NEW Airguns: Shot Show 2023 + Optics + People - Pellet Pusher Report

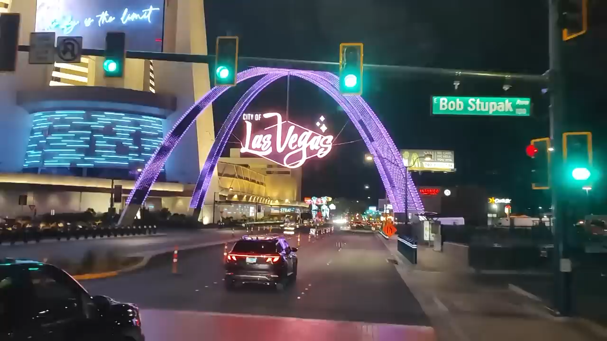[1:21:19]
spin well that's cruising the strip utah style oh and until we got lost anyone driving a